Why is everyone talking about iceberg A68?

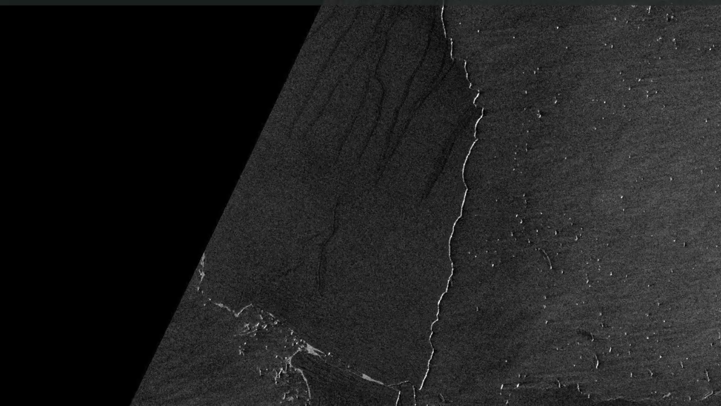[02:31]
The most recent satellite images show lots of
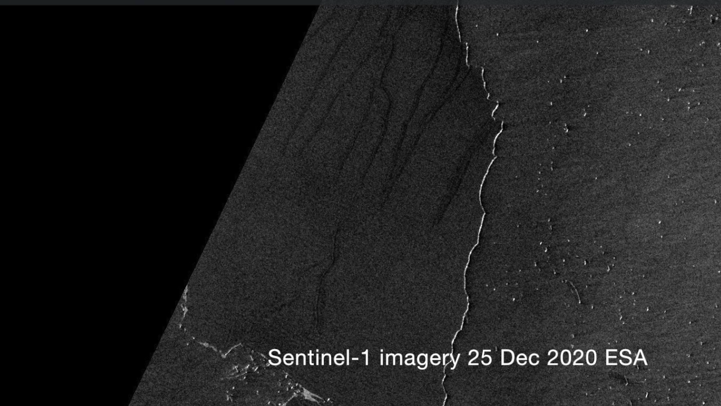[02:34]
rifts and cracks developing on the main iceberg A68A, which suggests that it's likely to splinter any moment now into lots of tiny little iceberg fragments by the process of hydro-fracturing.